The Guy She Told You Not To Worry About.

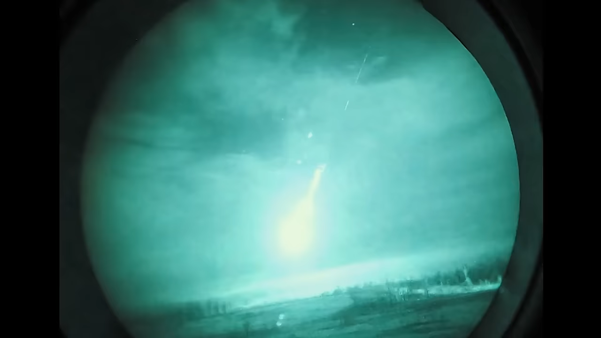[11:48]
too where people are really dying I don't know is this ranger battalion
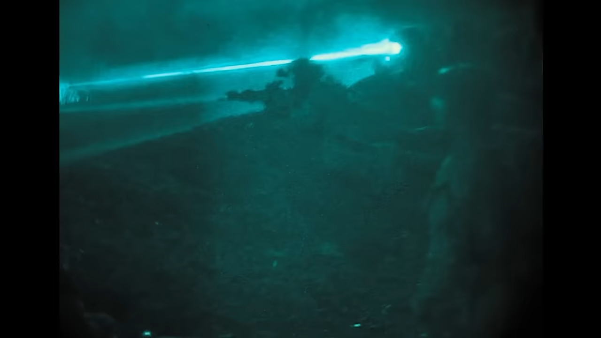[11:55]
oh this might be ranger battalion on this one that's nutty though
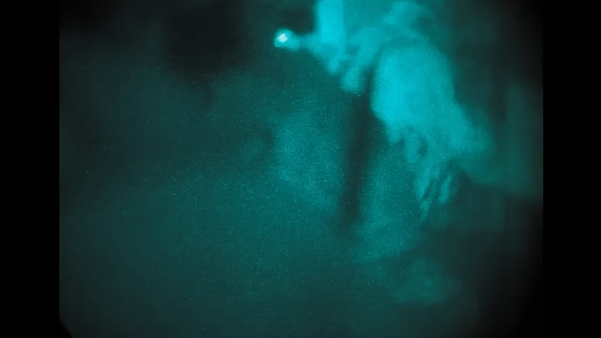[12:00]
if those of you don't know these lights they're like you're using lights and lasers this
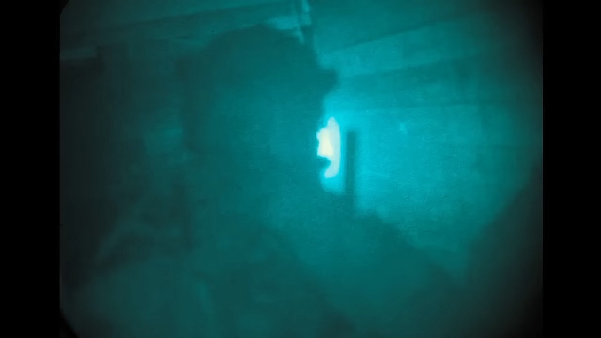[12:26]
dude you guys didn't know that yeah so all this s**t these white lights the enemy can't see it only we can because we have night vision infrared is